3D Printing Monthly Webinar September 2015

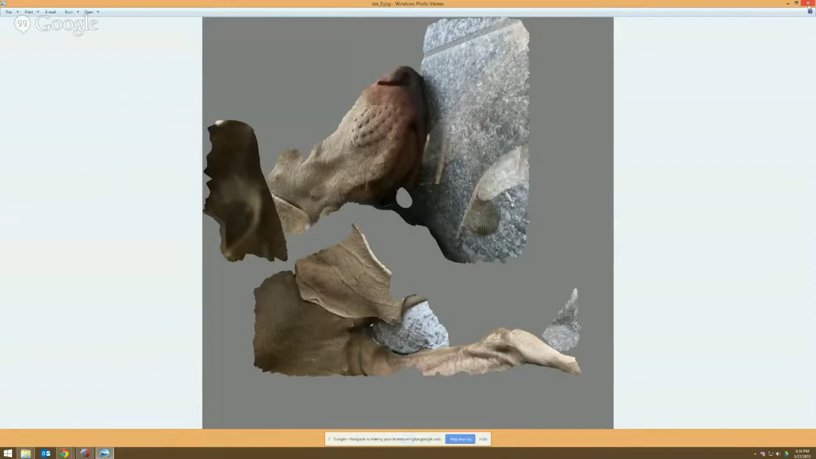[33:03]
It's really just it gets wrapped around the mesh, and you'll see this all over in different places. I'll preview this one, different parts of the dog, and it's really just a mesh.
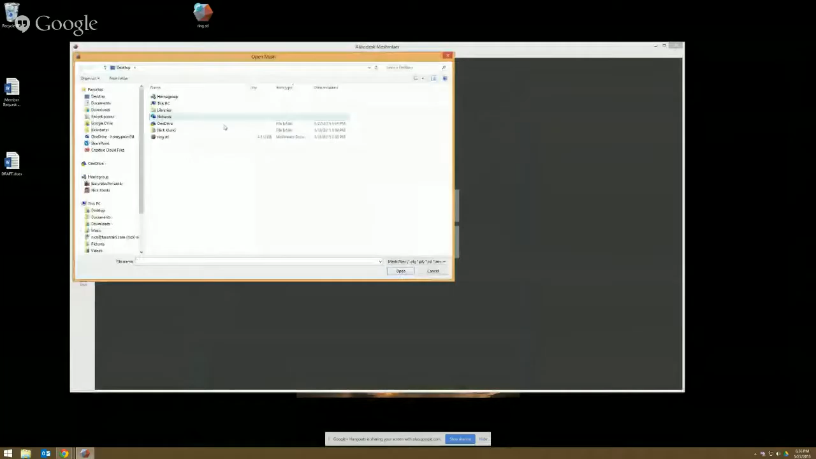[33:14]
So we can go in here and say import, and I'm gonna go to where this Weimaraner is, import this.
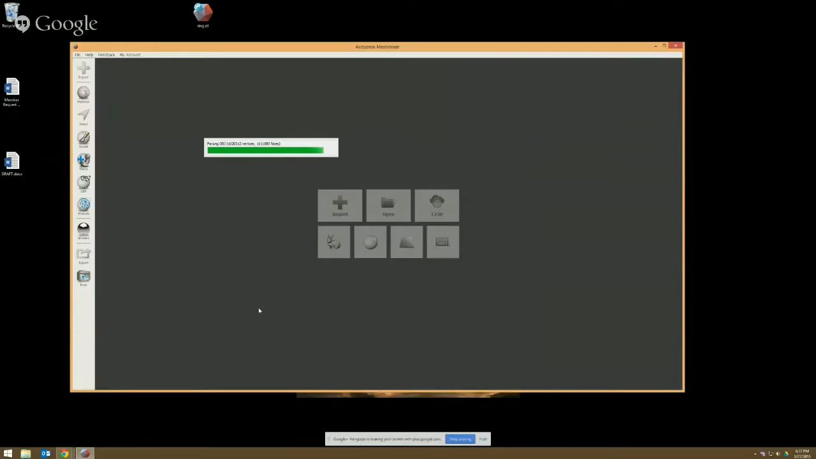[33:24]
Wait a second for my computer to process it.
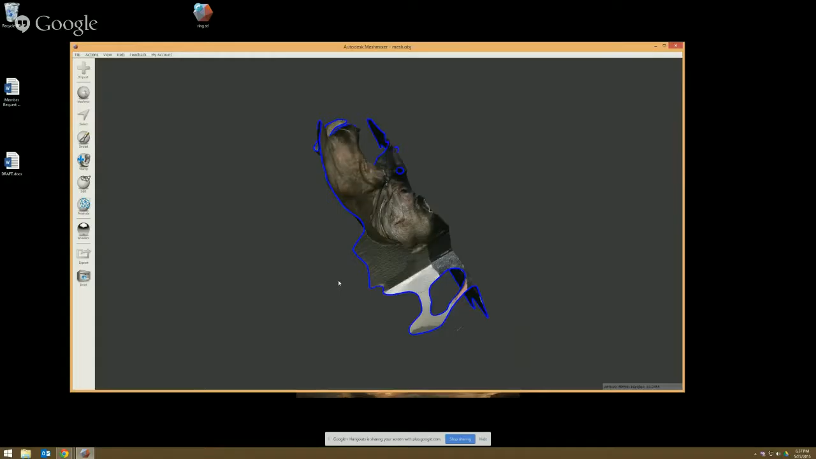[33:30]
And there is the dog. Kind of turn it inside out here.
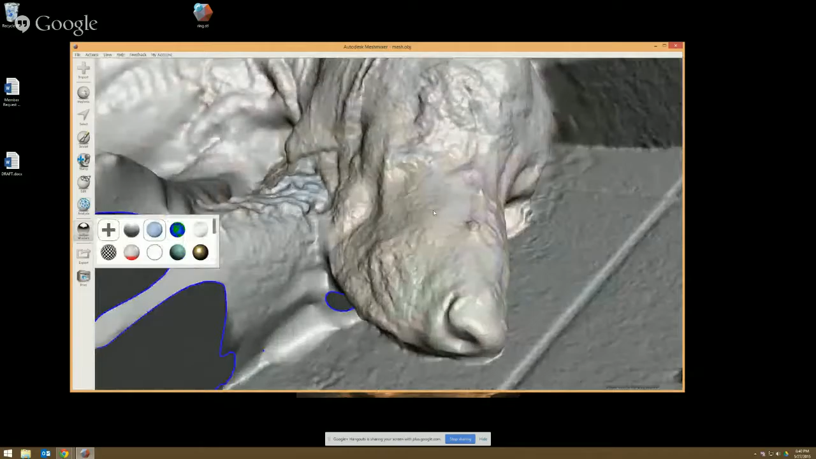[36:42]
So without the color in there, you can see a dog in kind of a different light. The skin is kind of mottled.
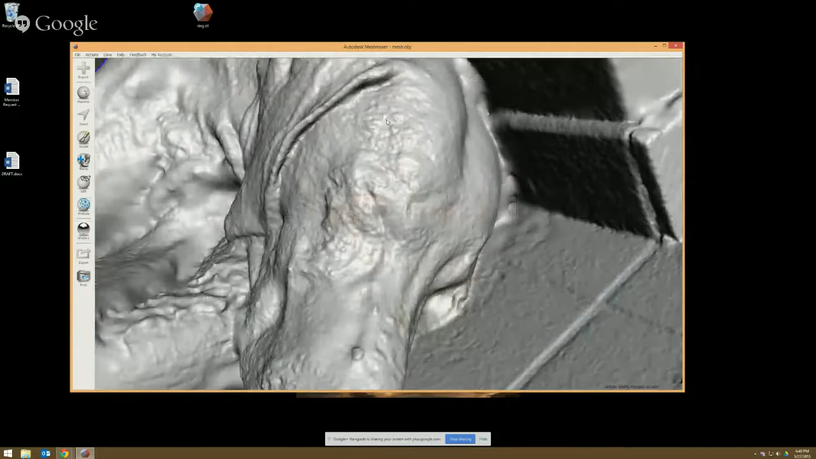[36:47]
The scanner was trying to pick up the hair and turned it into kind of a bumpy skin pattern.
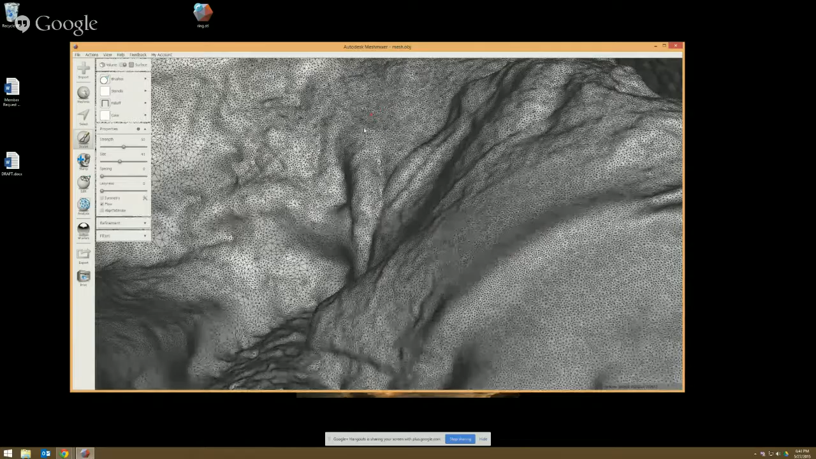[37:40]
but as I click and drag right here, all of those creases, which in this case happens to be the dog's ear, start to get kind of smoothed out. So it's a really kind of awesome tool for cleaning up scans. We'll even go in a little bit more and I'll find a bumpy part here like this.
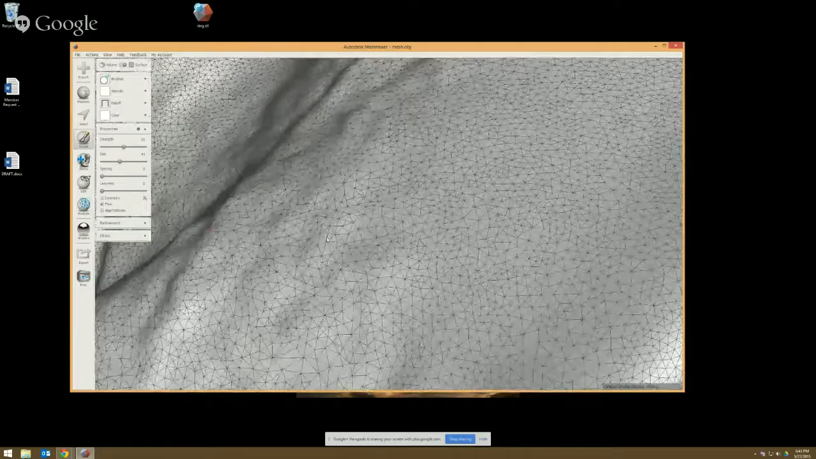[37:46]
And then you can see that it just very, very smooths things out.